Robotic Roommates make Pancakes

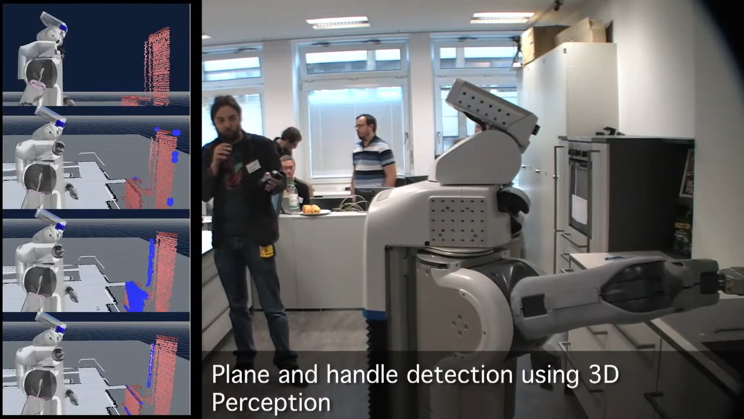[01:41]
It basically just opens about every container here. You see, we were tipping with the fingertips against this because we had good laser perception, but still this can be off by a centimeter or two.